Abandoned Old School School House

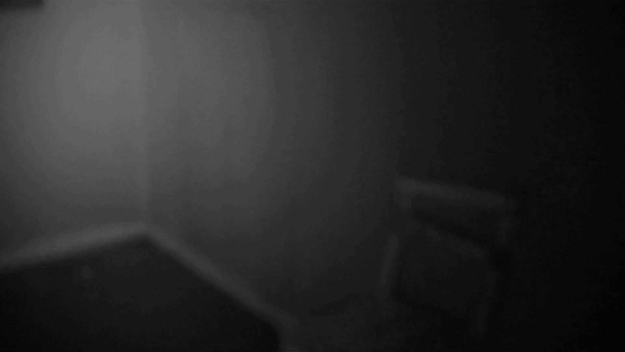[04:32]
This room was probably for female students. It's painted pink with two chalkboards. This room out here is probably for boys. It's painted blue.